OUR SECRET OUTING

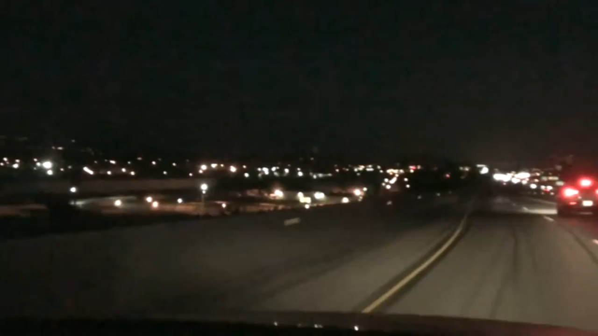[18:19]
So we're almost home. And look at all the city lights.